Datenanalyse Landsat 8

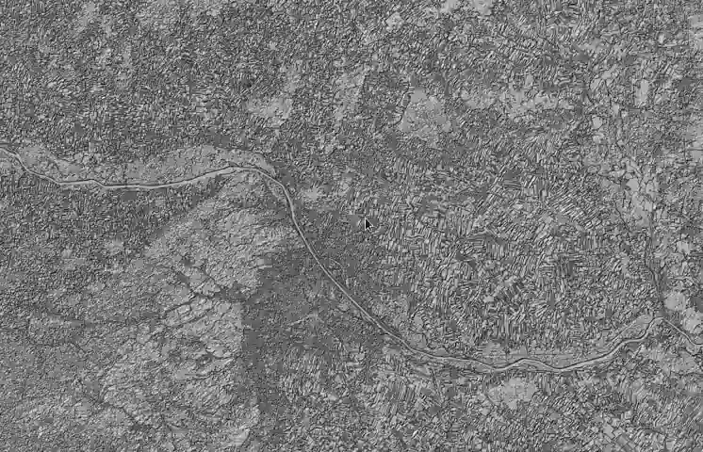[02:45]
dies ein Höhenmodell zu berechnen und aus dem Höhenmodell eine entsprechende Schattierung zu generieren. Das ist sehr nett, vor allem,
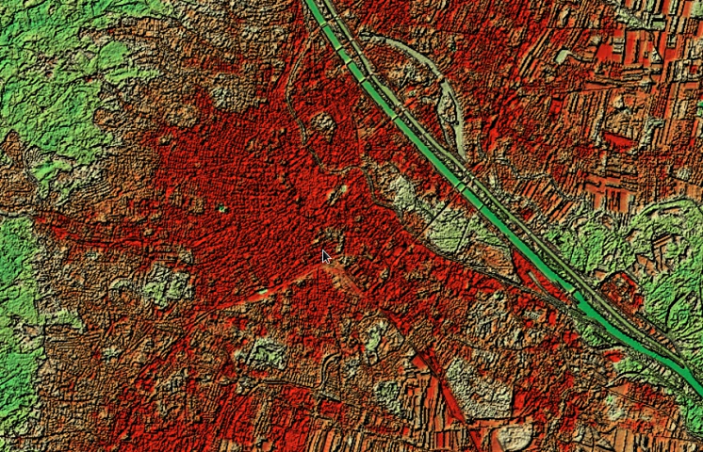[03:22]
im Stadtgebiet spannenderweise über die Kombination mit dem Vegetationsindex klarer erkennen kann, wo die hohe Bebauungsdichte ist bzw.